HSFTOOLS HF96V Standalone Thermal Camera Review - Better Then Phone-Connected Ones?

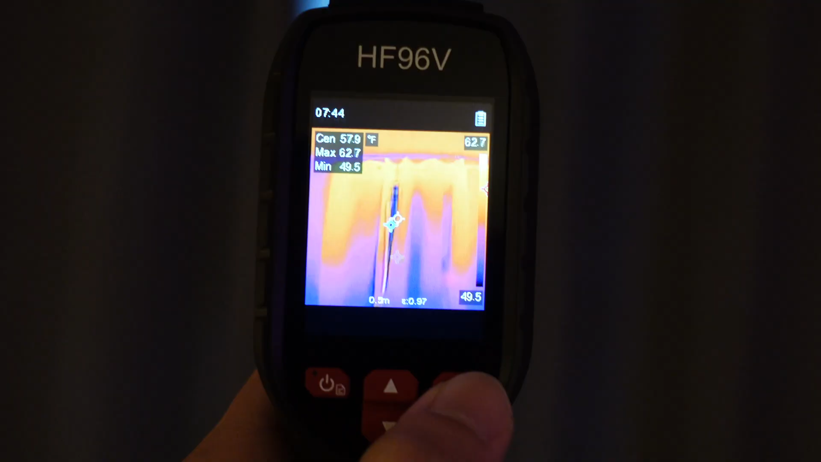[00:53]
On screen: spot 57.9°F, max 62.7°F, min 49.5°F, scale top 62.7°F, scale bottom 49.5°F
Then, you can transfer data to your computer via the provided USB-C cable.
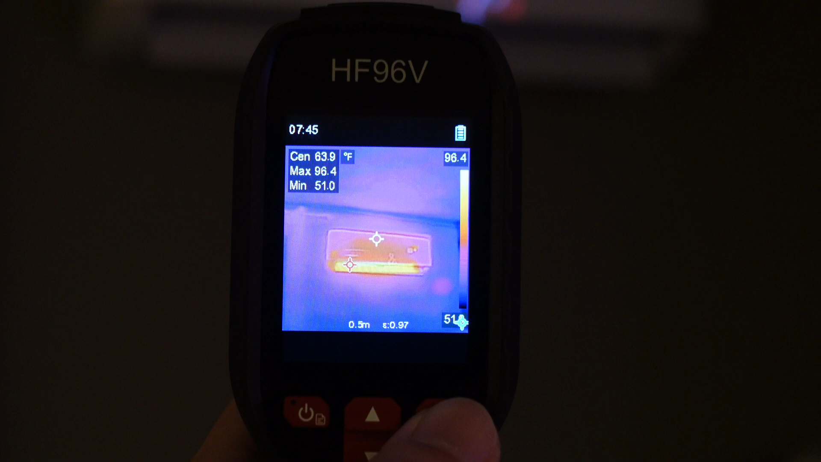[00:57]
On screen: max 96.4°F, min 51.0°F, scale top 96.4°F
The device is powered by a 3350 mAh battery,
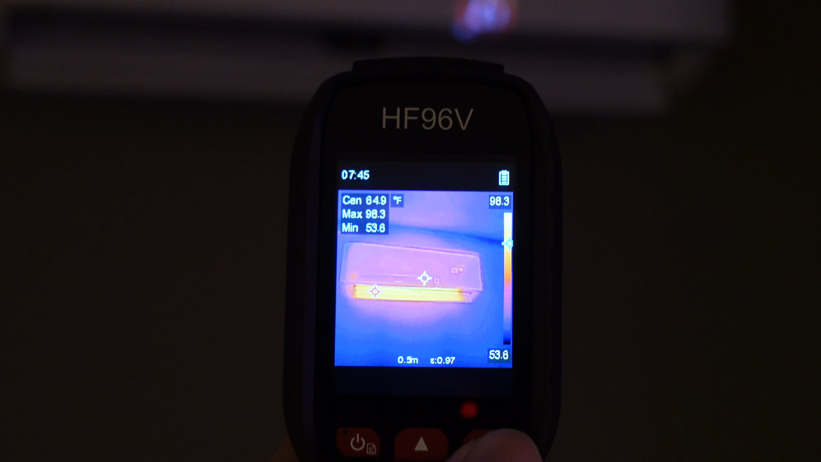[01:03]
On screen: spot 64.9°F
and it could last up to 8 hours.
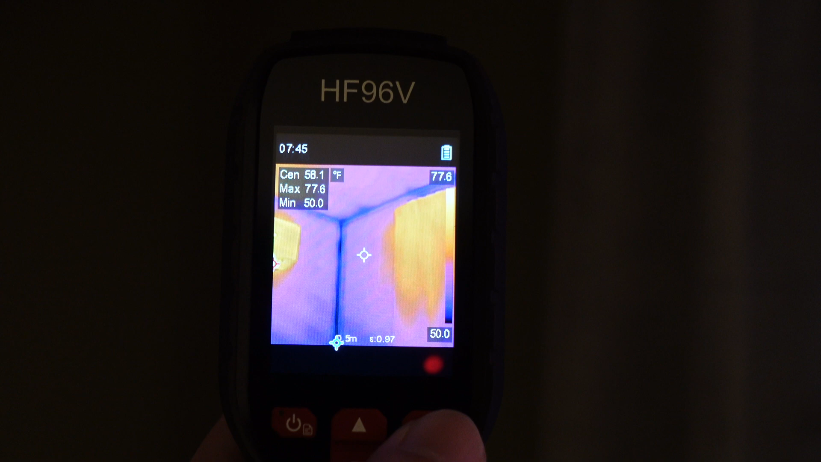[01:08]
On screen: max 77.6°F, min 50.0°F
The HF96V boasts a temperature detection range
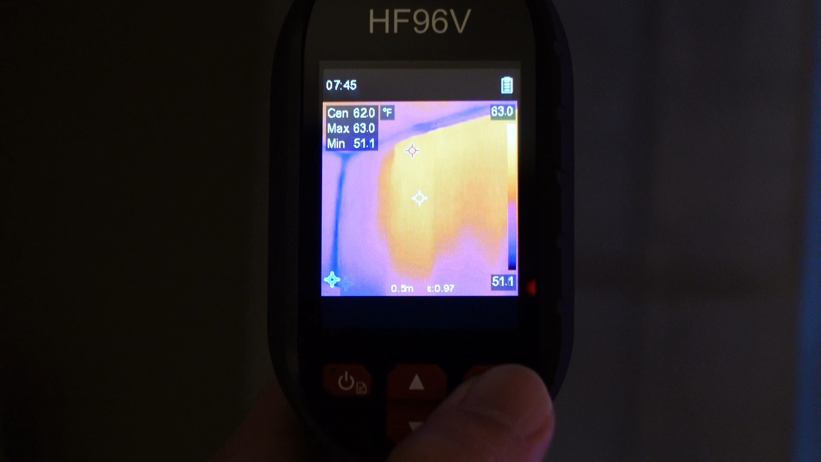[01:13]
On screen: spot 62.0°F, max 63.0°F, min 51.1°F, scale top 63.0°F, scale bottom 51.1°F
of negative 4 degrees Fahrenheit to 1022 degrees Fahrenheit,
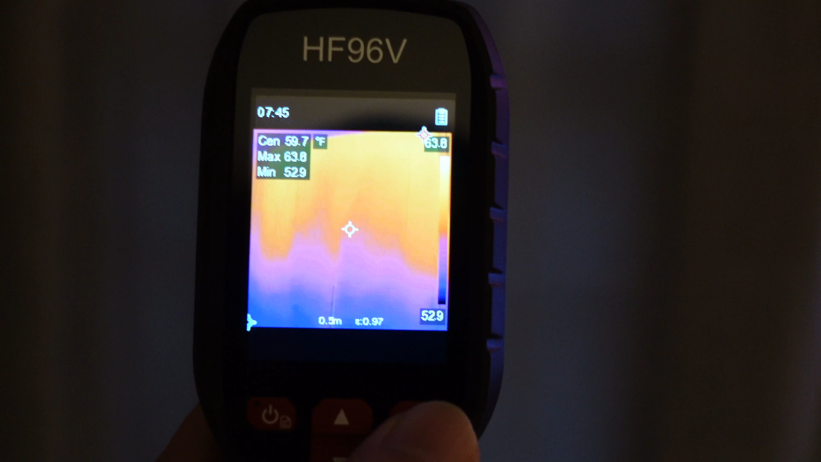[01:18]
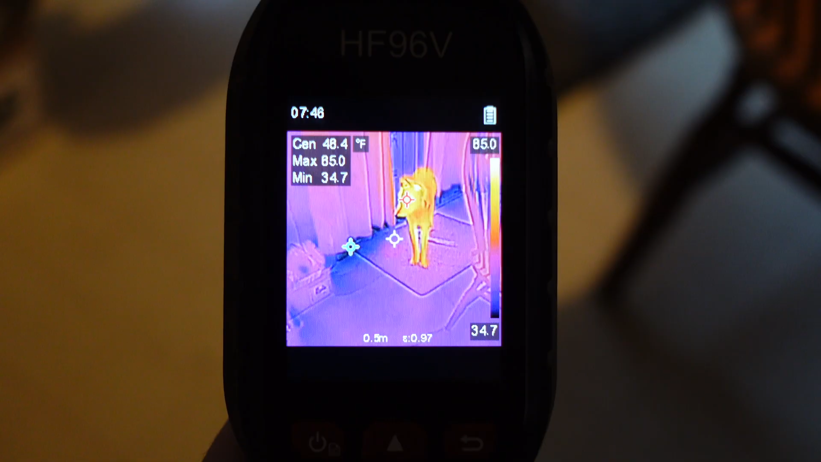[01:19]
making it versatile for tasks ranging from spotting insulation gaps in homes to inspecting automotive components. Users can adjust the device's emissivity settings based on the material being inspected,
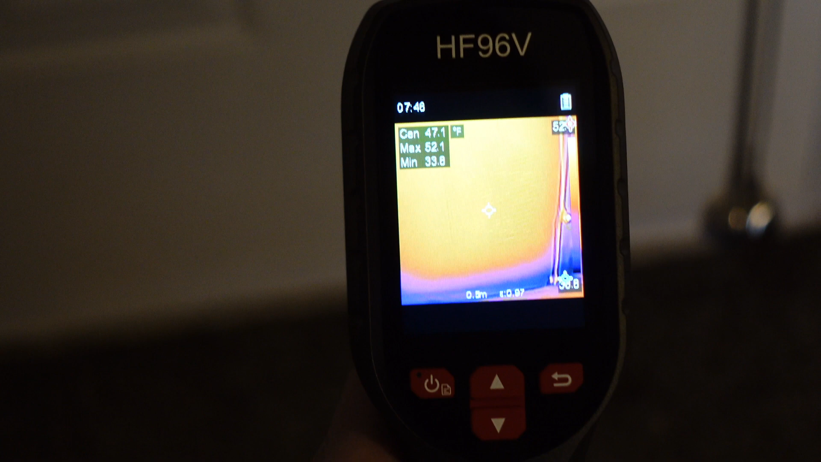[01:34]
enhancing measurement accuracy on surfaces like cement or bricks.
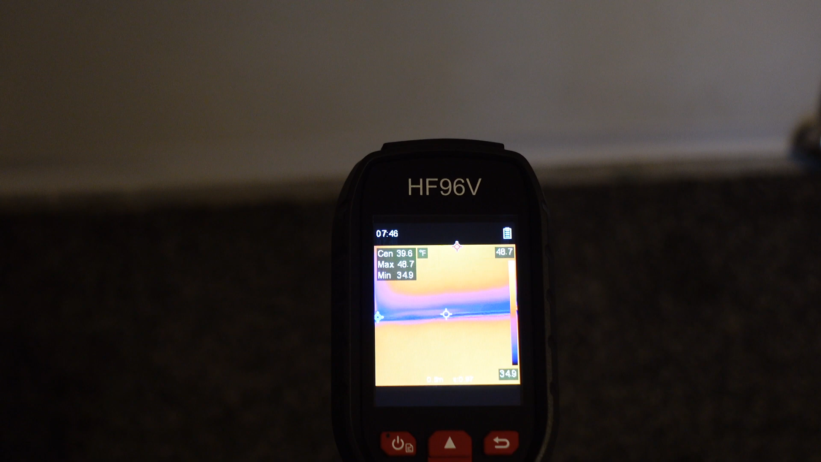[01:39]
The display shows important details such as the temperature range,
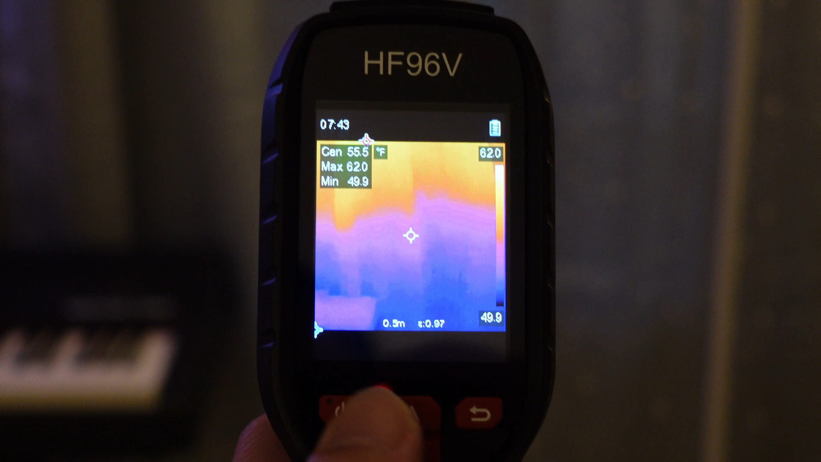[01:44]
On screen: spot 55.5°F
pinpointing the lowest and highest temperatures in the scanned area, and constantly tracking the center temperature.
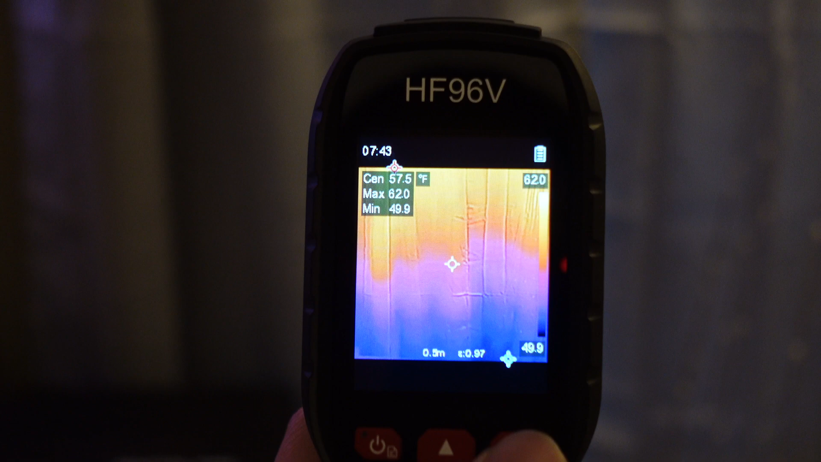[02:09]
On screen: spot 57.5°F
so it can provide three imaging modes.
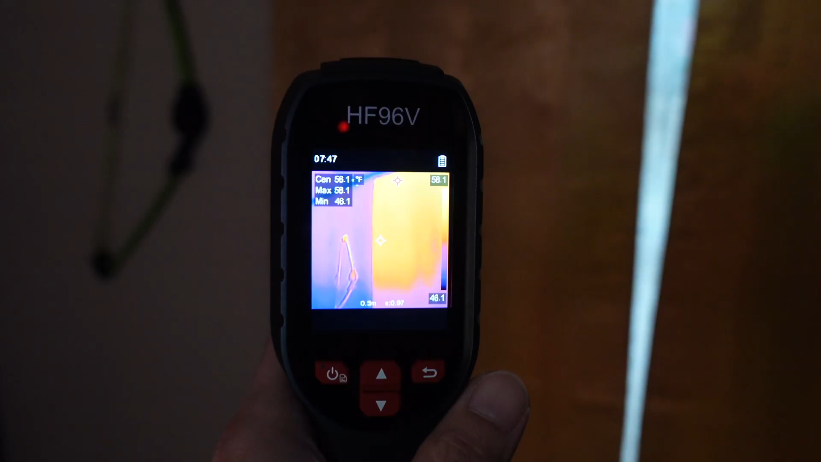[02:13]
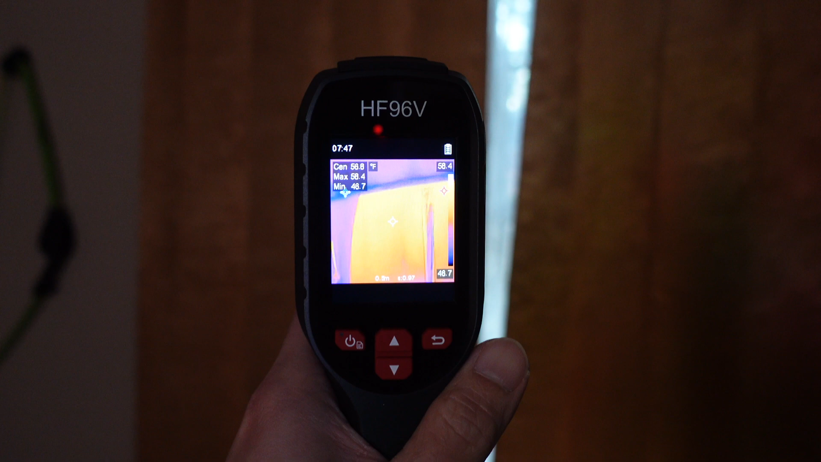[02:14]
I like using the fusion mode as it uses both sensors and combines thermal image with real-world visuals,
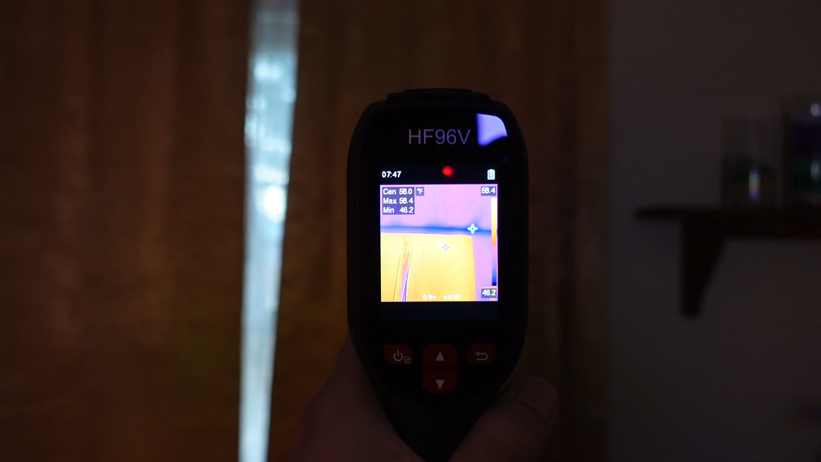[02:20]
making everything look clearer.
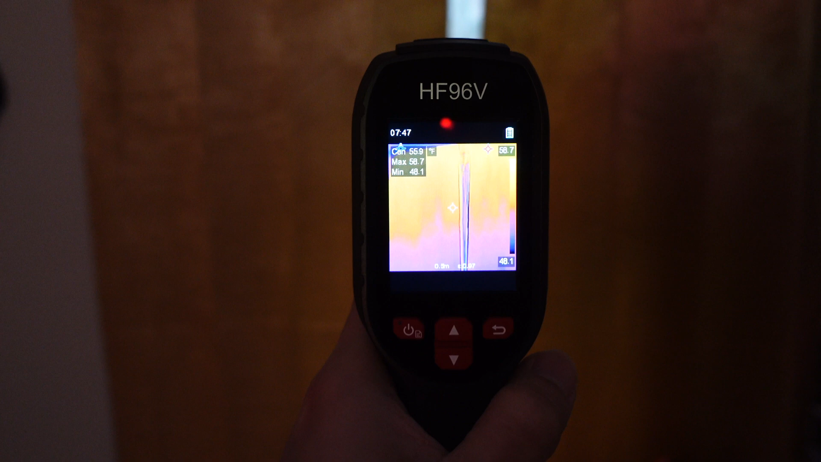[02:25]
The resolution is good enough for homeowners, but professionals might need to look for higher-end models.
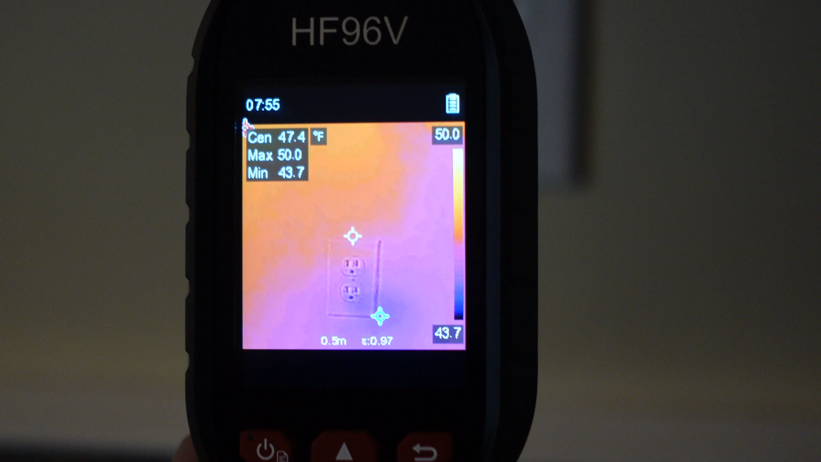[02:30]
On screen: spot 47.4°F
I have no problem using the camera to
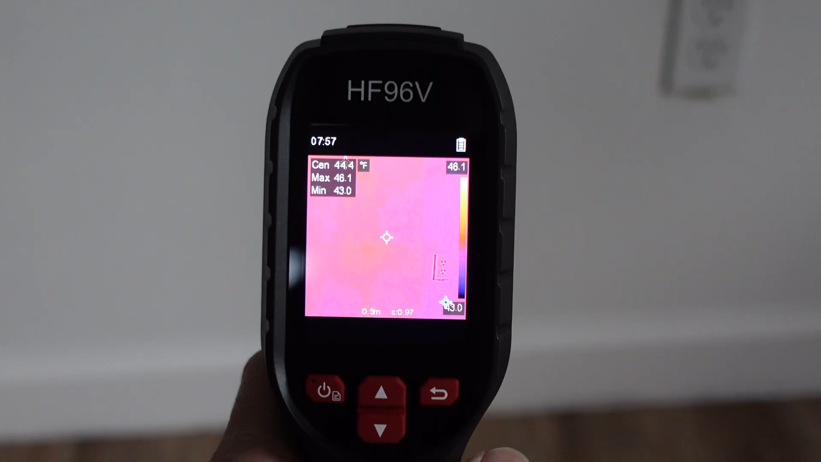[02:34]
On screen: max 46.1°F, min 43.0°F
detect leaks around larger areas such as doors, windows or insulation within walls,